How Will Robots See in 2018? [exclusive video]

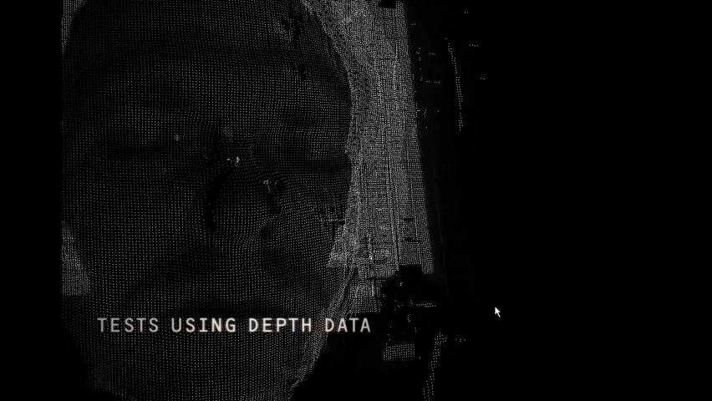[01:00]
We particularly liked the imperfections that resulted when trying to capture a full 3D image.
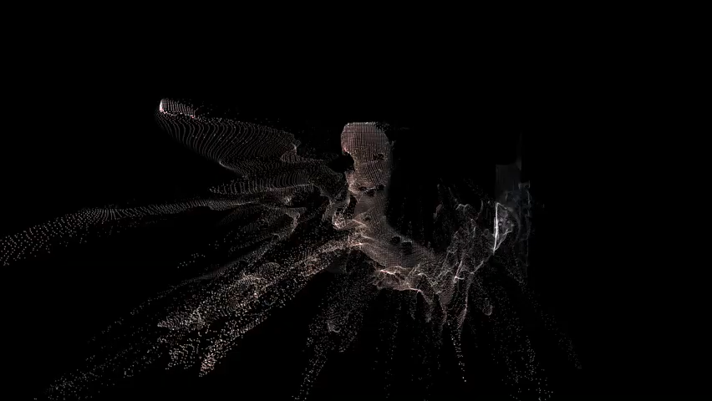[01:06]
The artifacts and flaws were characteristic of how early model Terminators might see.